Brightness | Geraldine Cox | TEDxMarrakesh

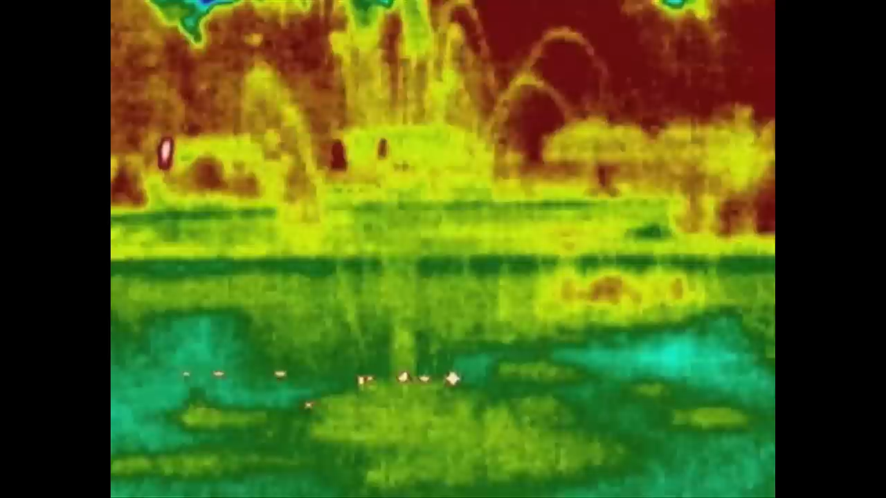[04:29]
We'd see the internal structure of things,
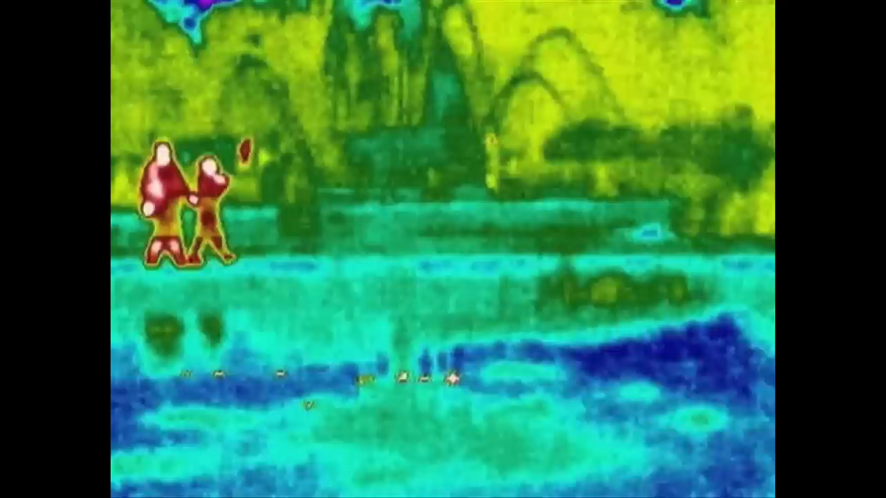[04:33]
the friction of a fountain as it falls on water, and the glow of life.